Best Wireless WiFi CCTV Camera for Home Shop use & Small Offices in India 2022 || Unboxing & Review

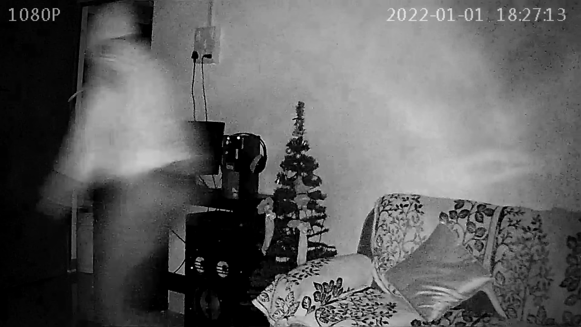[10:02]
तो अभी यह जो recording हो रहा है यह CCTV camera से भी हो रहा है और